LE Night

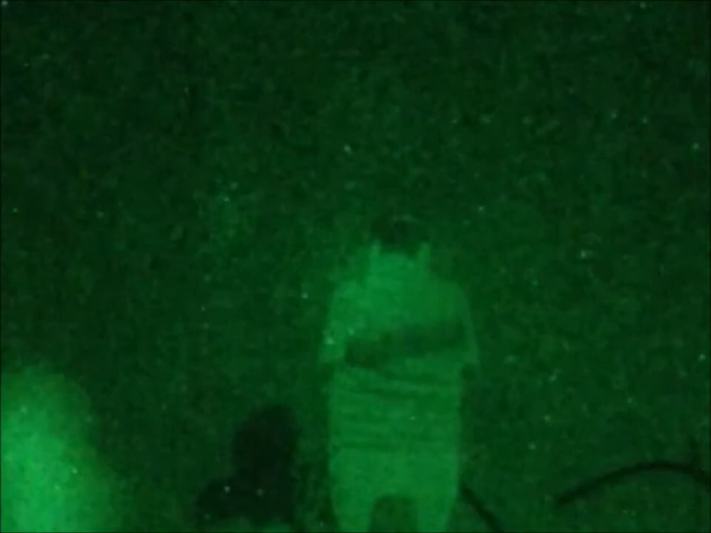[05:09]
Safety off. Commence fire. Target down. How easy is that to go ahead and say, I have confirmed hit. I have it on cam.
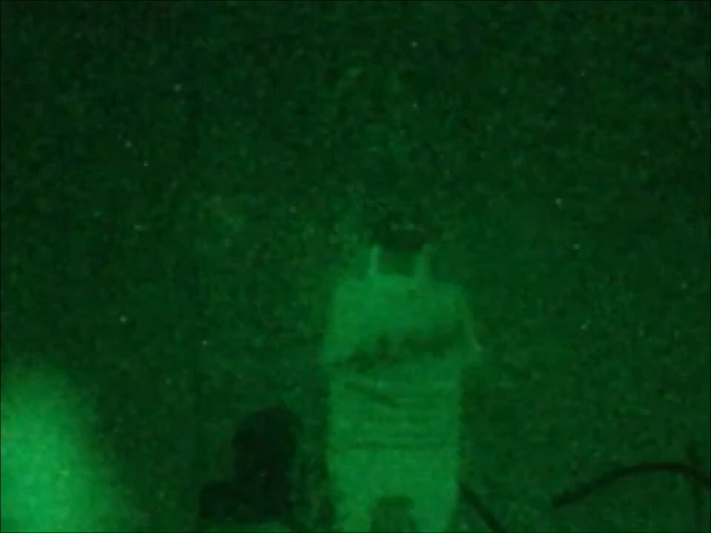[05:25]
We will go ahead and take the shot. We'll have it on camera.
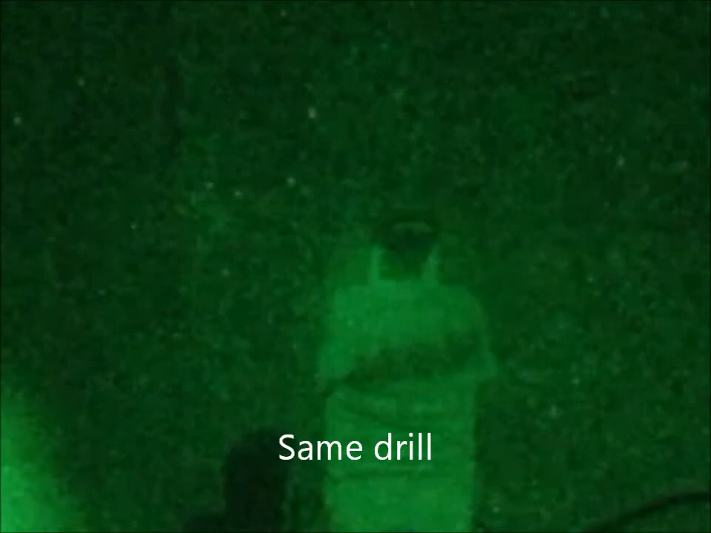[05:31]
It'll be a verified hit or miss either way. But no matter what, there's going to be no questioning what actually transpired on this target encounter. Safety off. Commence firing.
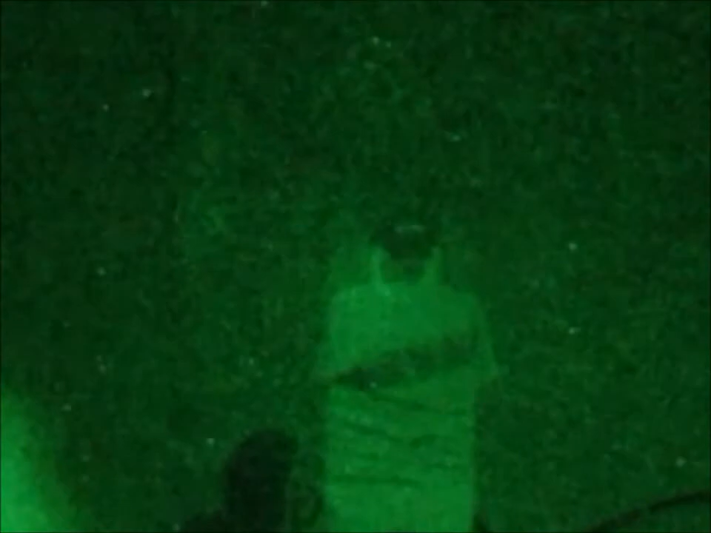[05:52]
Two hits on target. It's all on tape. There's no questioning what happened.